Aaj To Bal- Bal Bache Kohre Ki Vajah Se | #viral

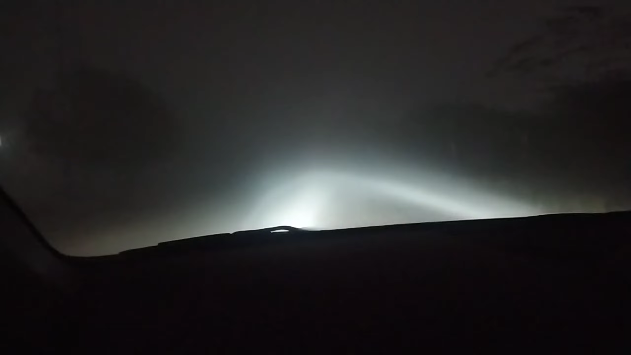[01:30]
बाई और इस मैंना पता ओटो वालों ने तो वो लाइट ही नी अनकर रखी अपनी हीजर लाइन चो होती है ना